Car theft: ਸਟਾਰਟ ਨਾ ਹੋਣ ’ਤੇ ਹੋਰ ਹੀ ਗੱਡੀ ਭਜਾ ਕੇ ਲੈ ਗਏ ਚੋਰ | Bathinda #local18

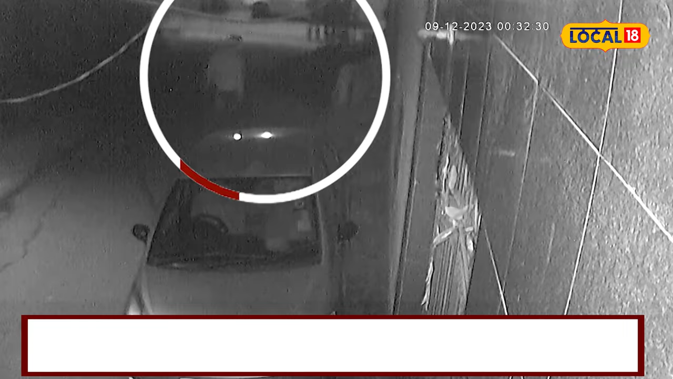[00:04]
जदो कार दे बाहर खड़ी कार स्टार्ट ना हुई ता चोर दूसरी गली दे विच जाके दुजी कार चोरी करके फरार हो गए ते कटना CCTV दे विच कैद हुई है तस्वीरां दे भी साफ देख़ा